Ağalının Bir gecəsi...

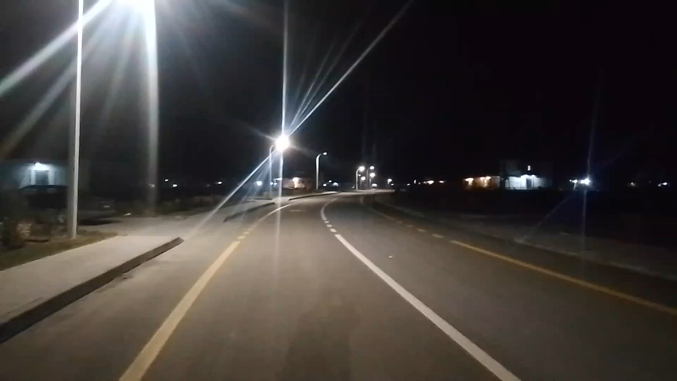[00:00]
Örmətli dostlar, bura Zəngilan rayonun Ağal kəndi, Ağalda bir gecə, Ağalının gecəsi təmiz hava, temperatur plus 5, müsbət 5 daha doğrusu, hava gözəldir.
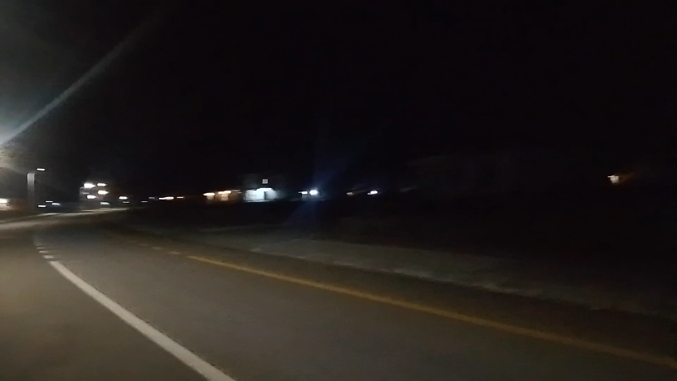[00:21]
Amma yenədə soyuqluq var, yəni, müsbət 5 temperaturda,
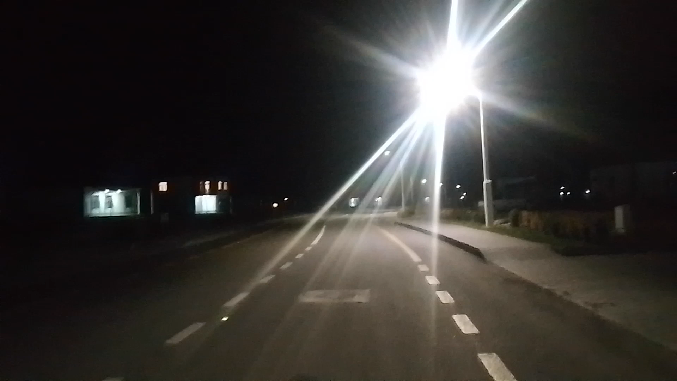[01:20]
Bizim Azərbaycan dövləti gözəl bir kənd qurdu, kənd yarattı. Bugünlərim həmin bu ərazidə gördüyünüz çılçıraq işıqlar, evlər, gözəl küçə.